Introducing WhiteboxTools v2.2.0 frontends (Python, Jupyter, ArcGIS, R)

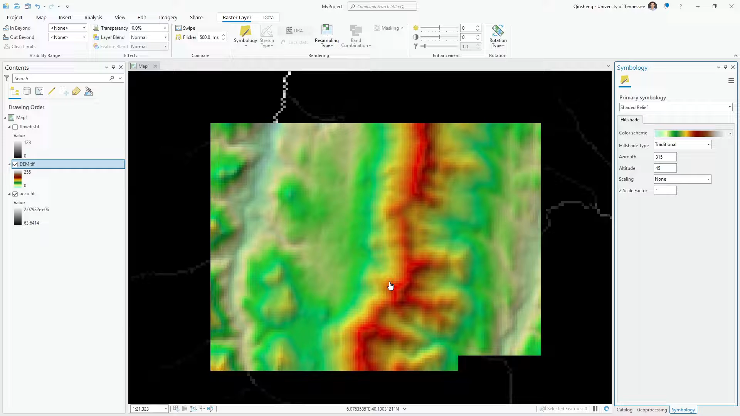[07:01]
arcgs and so there's other data layers you can welcome to uh customize and change the symbology so this is how you can use